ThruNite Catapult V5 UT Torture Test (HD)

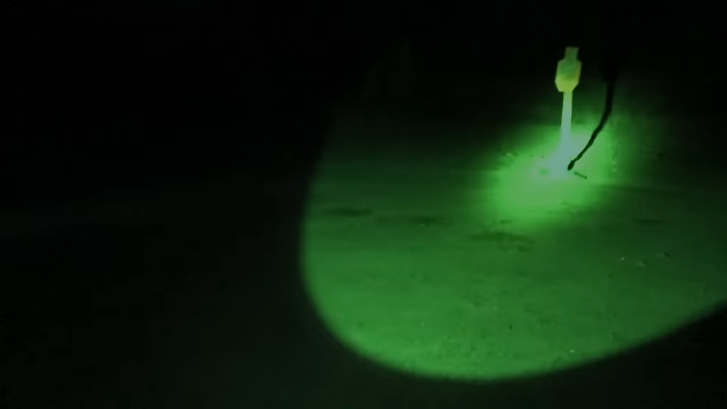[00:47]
so this catapult from through night puts out a lot of light the most impressive thing about it is the throw on this thing this
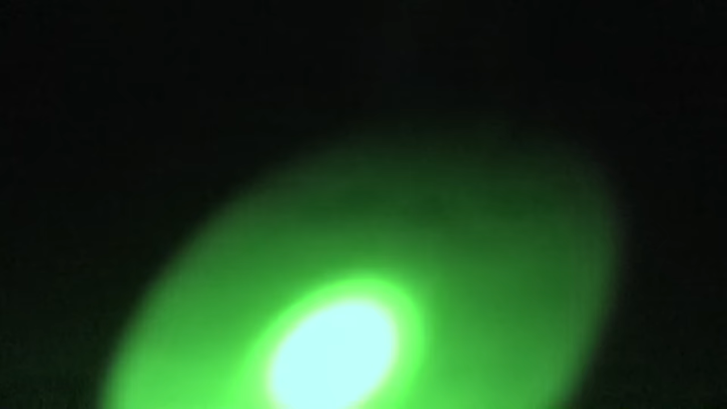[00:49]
is the one that looks like the club guys it's very
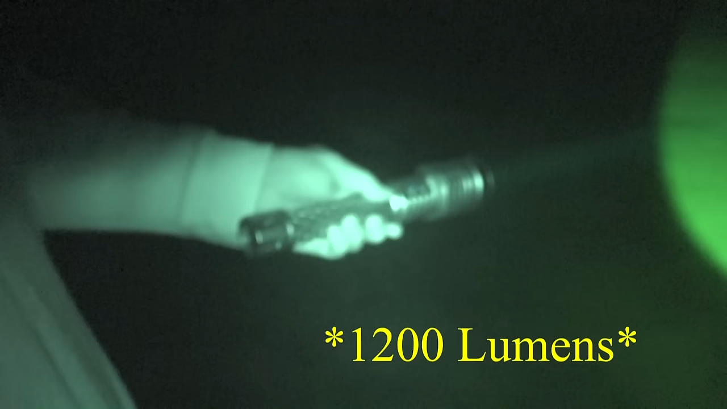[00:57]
but the biggest thing is the distance of the throw so we're gonna try to go up this hill show it a little
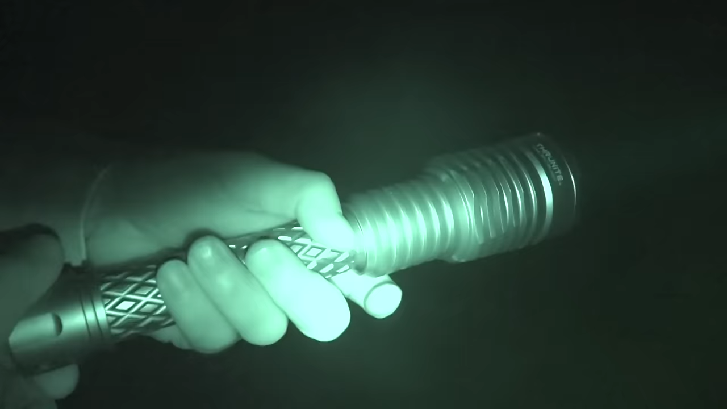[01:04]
bit you actually see that with your night vision yep fantastic all right so we're gonna pass the target
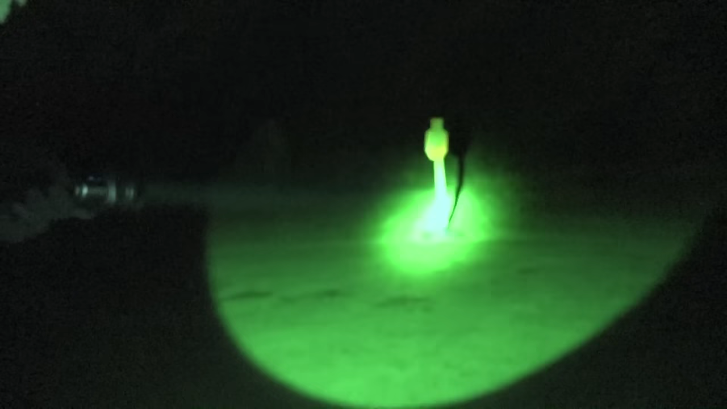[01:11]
to the mountain and then going up it goes all the way up to spotlight those trees up there
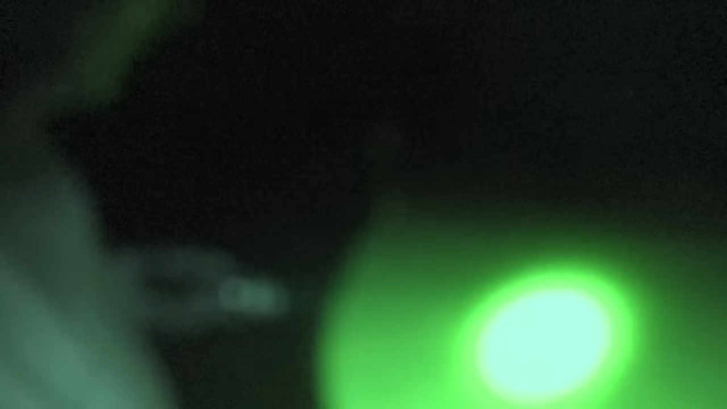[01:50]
I was using it to let me try to change modes it has buttons for modes so the back button right there is the on and off switch and then this one up here changes the modes so you can go down to a low if you're looking at
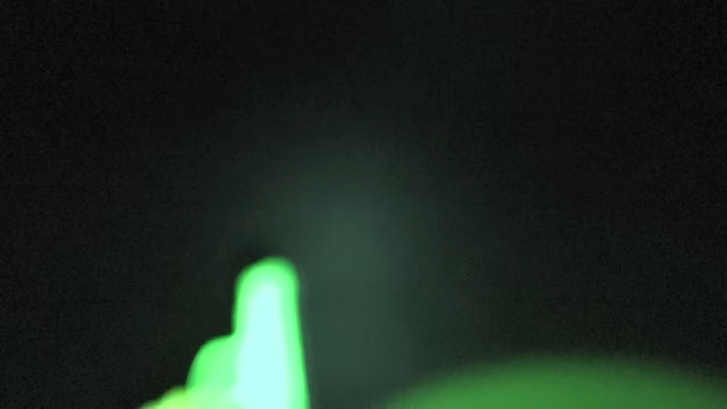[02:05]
things up close you can go to a low mode and as you shine it towards the target goes
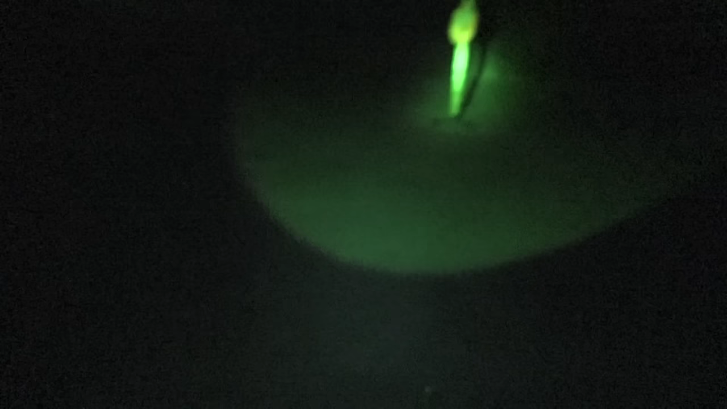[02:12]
from low to medium to high and
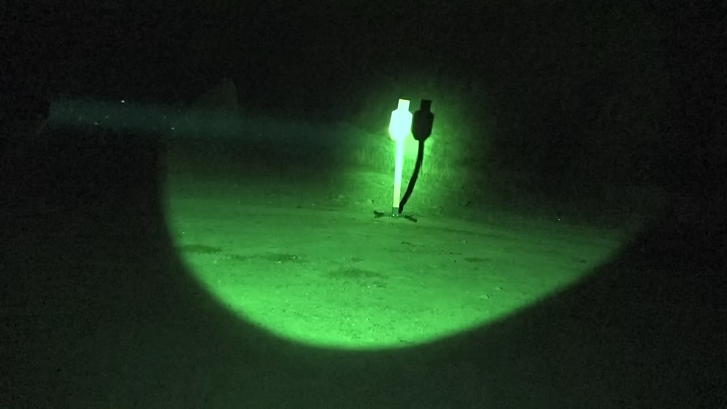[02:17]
then I can turn like they're super high
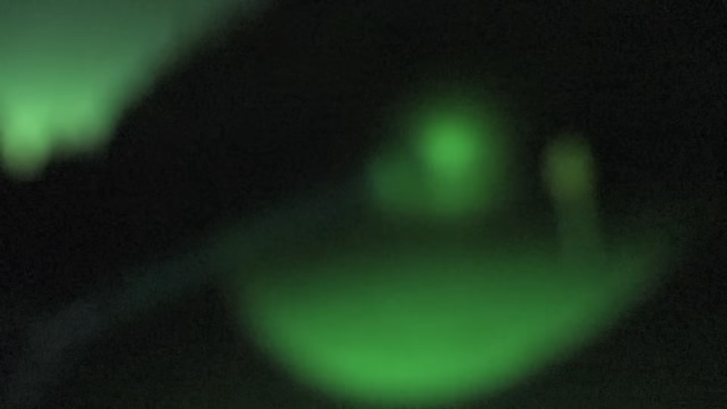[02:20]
so that part is pretty impressive but I've had the flashlight in my vehicle for the last couple months and unfortunately